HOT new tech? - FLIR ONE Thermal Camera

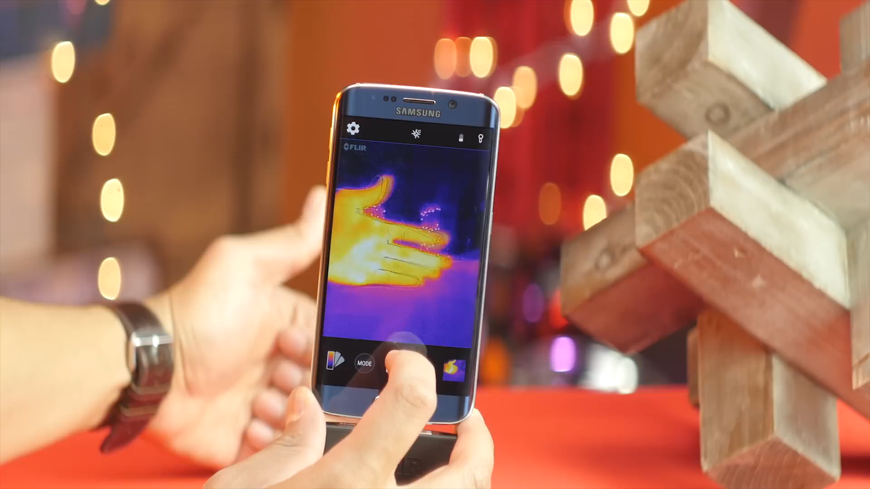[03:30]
here So the visible camera is actually where it seems like the advertised effective resolution of 160 by 120 Comes from thanks to a technique called MSX blending
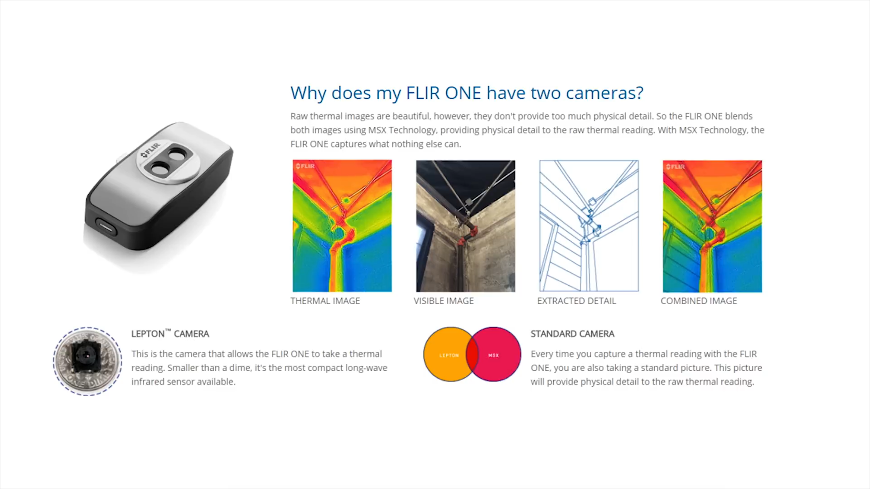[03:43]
That in a nutshell captures a visible light picture
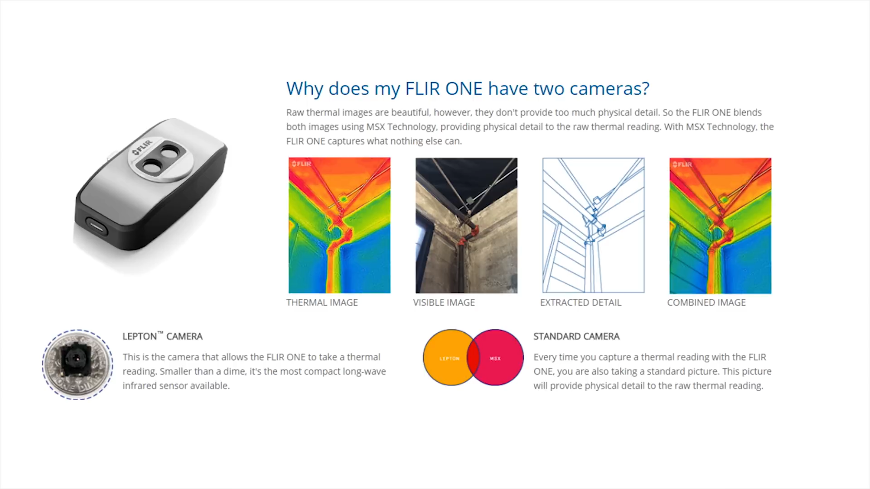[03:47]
Then strips out everything but textures and edges And overlays
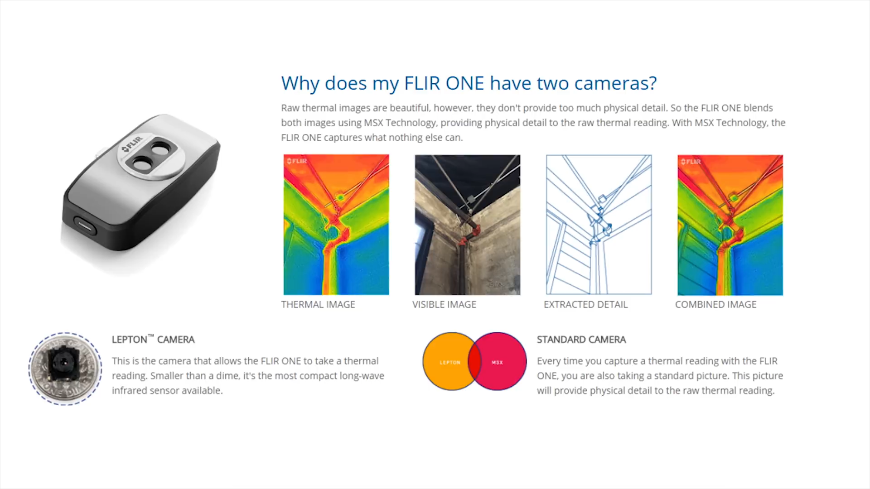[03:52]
the thermal image with the ability to peek behind it at the original normal capture as needed
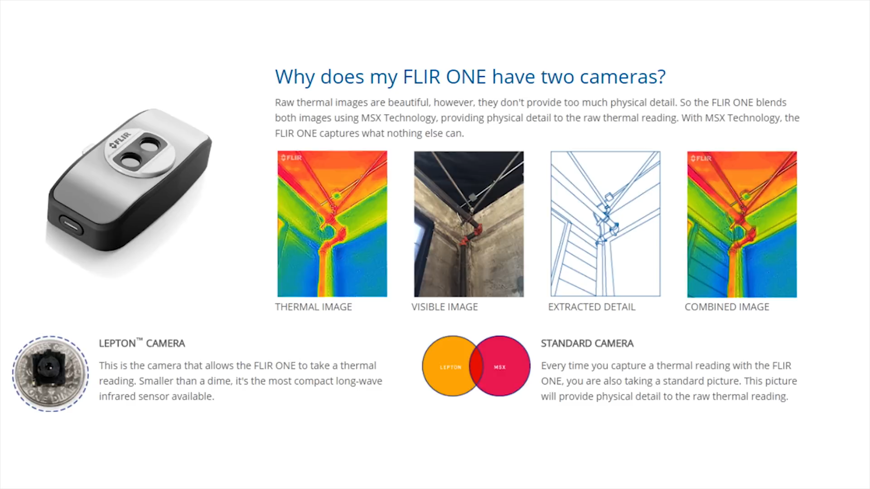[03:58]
For easy diagnosis of whatever it is that you're looking at An HVAC system, a problematic circuit,
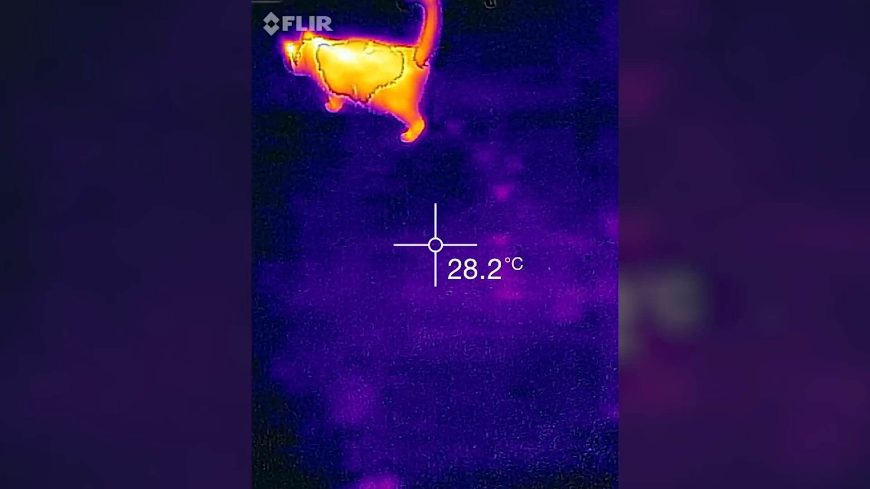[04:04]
On screen: spot 28.2°C
or that frickin' cat that's trying to avoid being taken to the vet FLIR claims this technique allows the image to have five times the detail
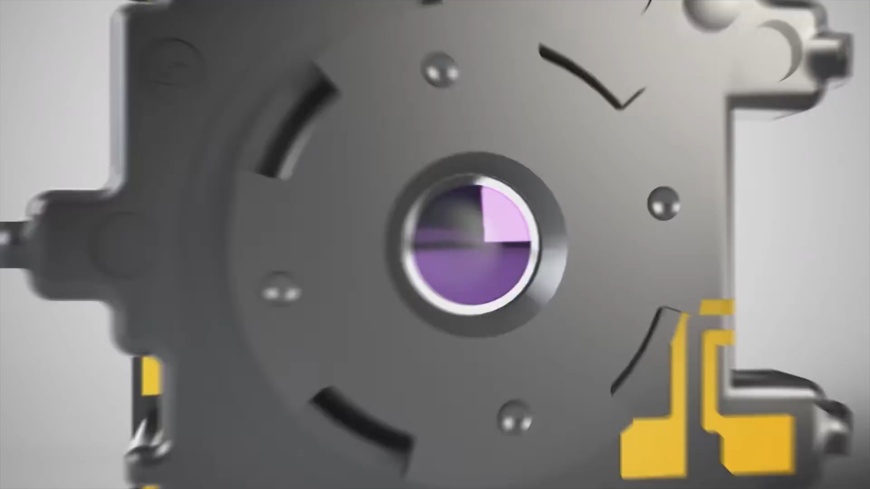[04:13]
A figure that they may have pulled out of their butts for all I can tell But whether it's four or five or six times
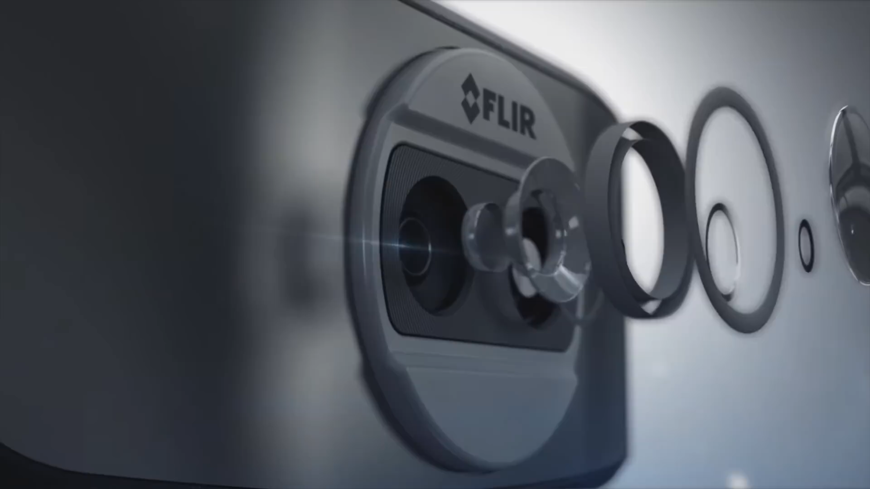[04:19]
it clearly works pretty darn well Because the thermal image alone is much more difficult to read Especially for a lay person like me
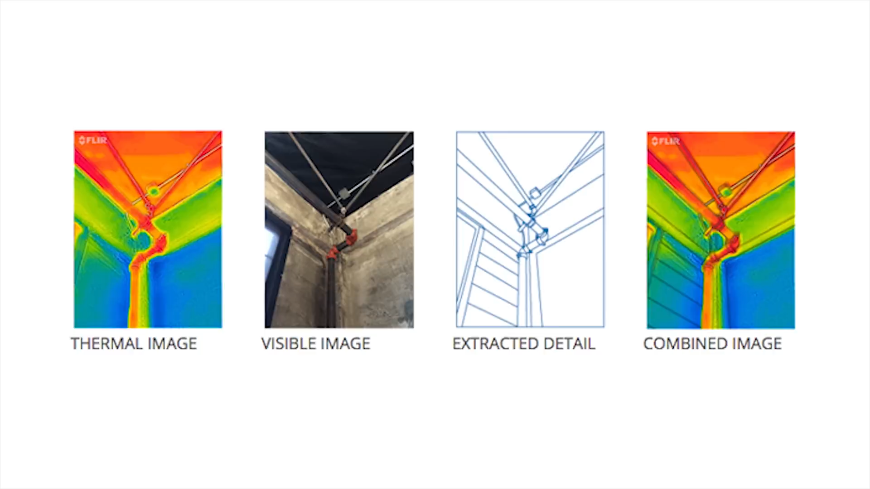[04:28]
And on top of still image capture it actually supports video,